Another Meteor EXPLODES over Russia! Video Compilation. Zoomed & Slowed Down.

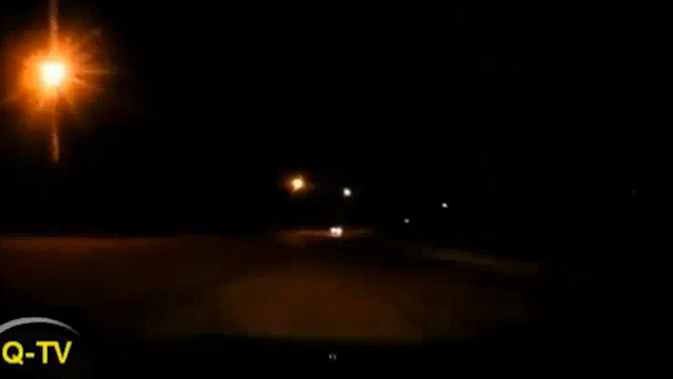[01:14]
recorded by countless dash cams with the resulting shock waves shattering windows hundreds of miles away. Fast forward to this night, when residents of Russia's north Mermensk region witnessed the fall of a celestial body similar to the famous Chalbolinsk meteorite on Saturday night.